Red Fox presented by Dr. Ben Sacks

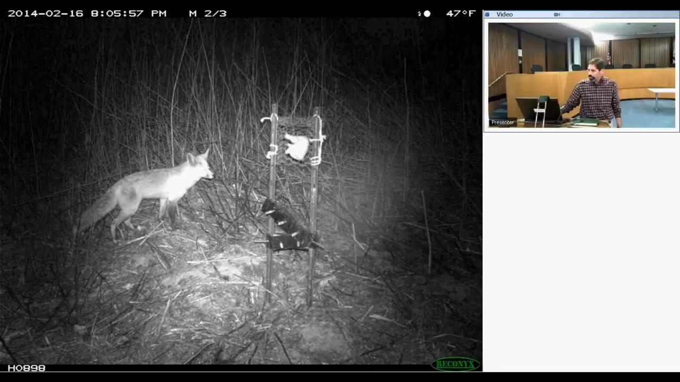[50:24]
and that's this is a place where there were no trees so i think actually this might have been karen converse's idea to use uh to use these uh kind of fakes to put up the bait
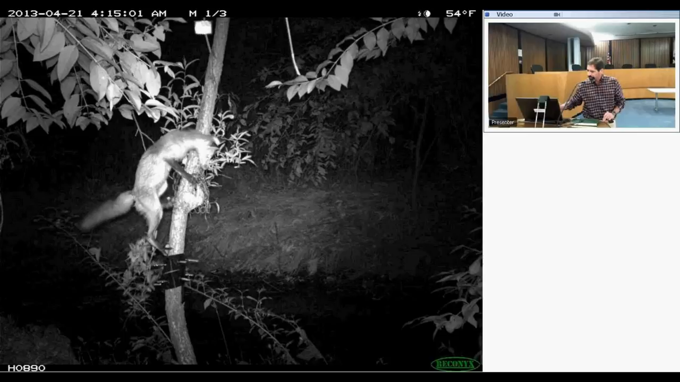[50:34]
and sometimes the foxes will go to great lengths to get in the bait yeah so everybody knows red foxes can't climb trees right only gray foxes climb trees except when red foxes climb trees and i think you'll see another uh tree climbing red fox a little later in the talk um okay so the we don't have a lot of data yet uh but
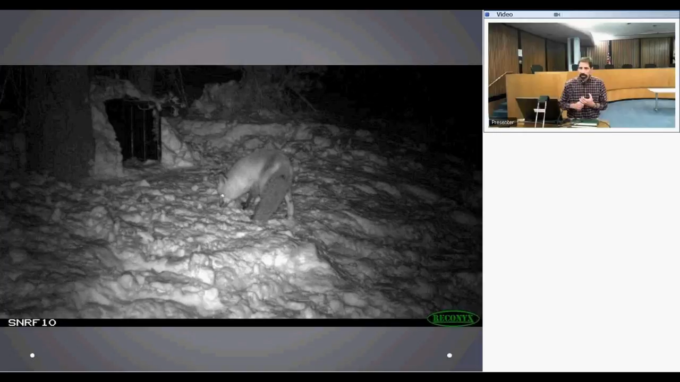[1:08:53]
We pre-baited the areas actually for a couple of months before we even put traps out. And then we left traps out just locked, closed for another month after that. And we wanted to make sure the bears were all, you know, put away for the winter before we started trapping. And then in mid-January, early January, we actually opened the traps, but we locked them open and we baited them. And we tried...spent a couple weeks just trying to...hoping we could entice the foxes into the traps. Well, this one's sniffing.
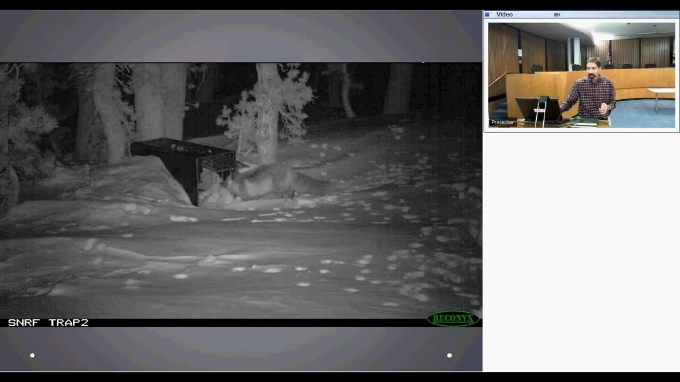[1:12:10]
So, unfortunately, that was a mixed capture. You can see the snow. This thing obviously bounded out of the trap. You know, so that was the bad news. We scared the heck out of this animal. And, you know, one of the biggest concerns when you have so few animals is, did we just make it so we're never going to catch this animal? Well, the good news is she came back 12 hours later, started sniffing around. This is the same trap yet again 12 hours. She just kept coming back. This is the same day as this.